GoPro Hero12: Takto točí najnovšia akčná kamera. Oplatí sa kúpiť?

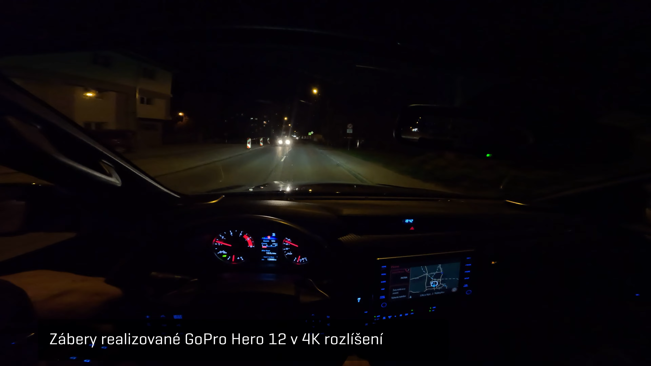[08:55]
ako je to jednoducho s testovaním vecí v noci a DJI 8-4 si poradí z nocov oveľa lepšie.